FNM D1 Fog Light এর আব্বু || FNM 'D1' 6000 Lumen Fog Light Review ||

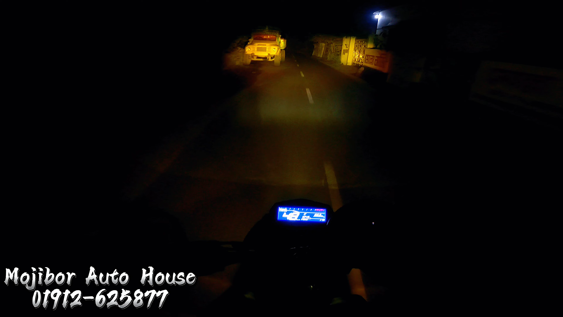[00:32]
આપ્તાં This is a fog light that I have to ask for questions about the fog light. I have to ask you about the FNMR D1 fog light.
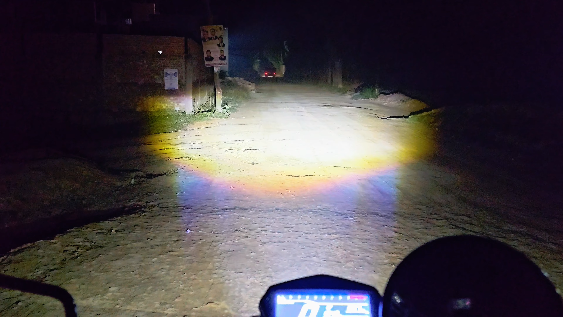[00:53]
This is a small amount of fog light. Because this is a 10,000 lumen battery. This is a small amount of light.
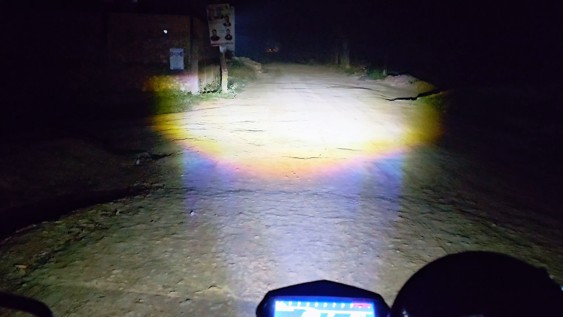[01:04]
That means white color wow. This is wow, wow, wow. So elegant, so beautiful, just looking like a wow.
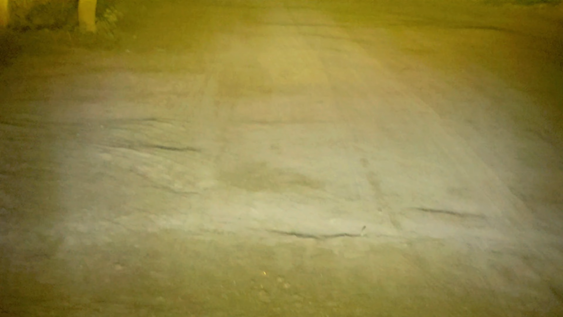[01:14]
Just looking like a wow. Look, how far the fog light is. How far the fog light is.
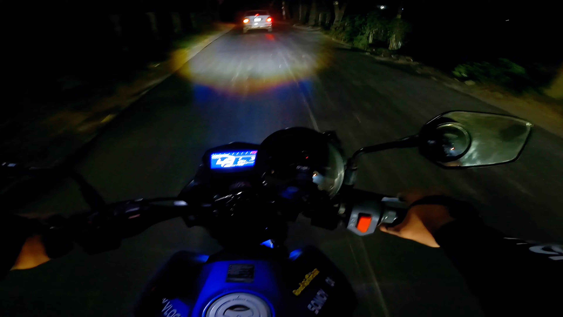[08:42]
And you can see the fog light. Brother, did you see the fog light? What? What is it? Mini fog light. No, it's not.